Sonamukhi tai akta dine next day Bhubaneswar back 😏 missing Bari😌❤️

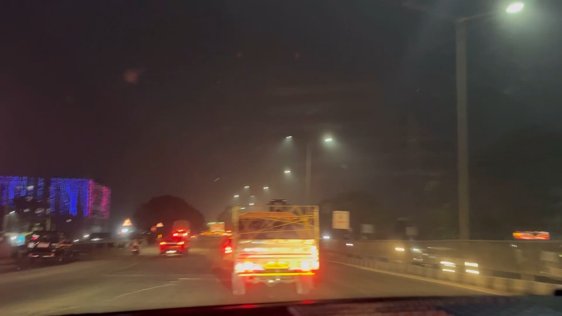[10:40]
ঢুকে গেছি বাড়ি খুব কাছাকাছি প্রায় পৌঁছে
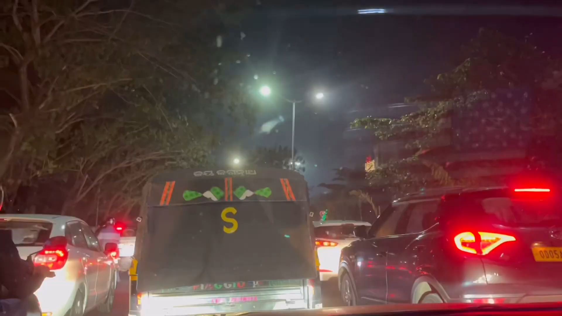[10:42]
গেছি বলতে পারো সামনে একটু ট্রাফিকে আটকে গেছিলাম এনিওয়ে আজকের ব্লগটা এখানেই শেষ করছি দেখা হচ্ছে আগামীকাল আবার একটা নতুন